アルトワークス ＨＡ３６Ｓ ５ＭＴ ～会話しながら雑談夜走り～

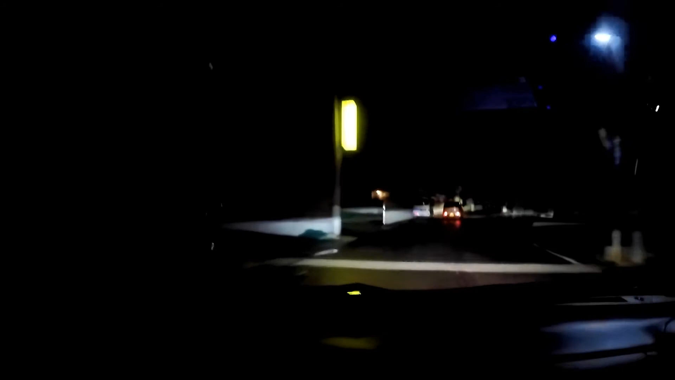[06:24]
ああ、夜だったら、あの、 漁港を突っ込んだ方が早いけどね。あぁ。日が、まっすぐだからね。いやぁ、でも、ここは、また濡れてるなぁ。ここは雨降ってる